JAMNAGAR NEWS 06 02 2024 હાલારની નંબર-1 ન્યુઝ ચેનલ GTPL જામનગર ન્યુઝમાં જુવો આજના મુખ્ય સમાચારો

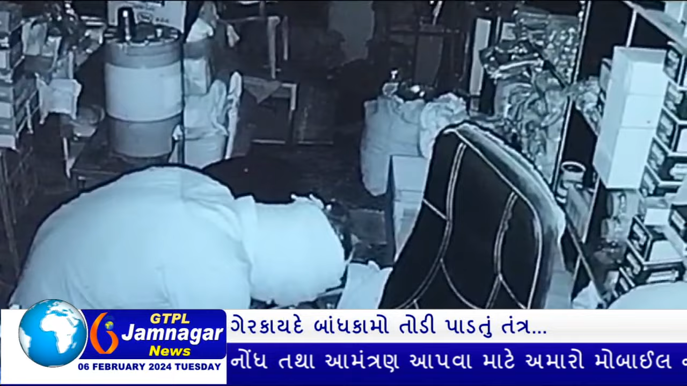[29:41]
આ તસ્કરોએ નિકાવા બસ સ્ટેન્ડમાં આવેલી માટેલ સેલ્સ એજન્સી નામની દુકાનમાં ચોરી કરી હોવાનું જાહેર થયું છે. વેપારીના કહેવા પ્રમાણે 30,000ની રોકડ ઉપરાંત પાન,
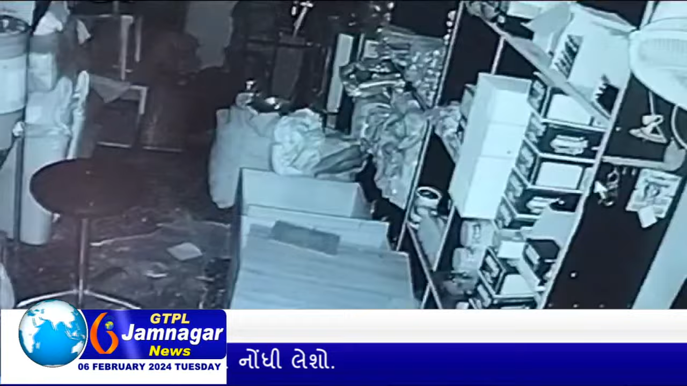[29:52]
બીડી, તમાકુ સહિતનો કુલ રૂપિયા 1.5 લાખનો મુદ્દામાલ તસ્કરો ઉસેડી ગયા છે.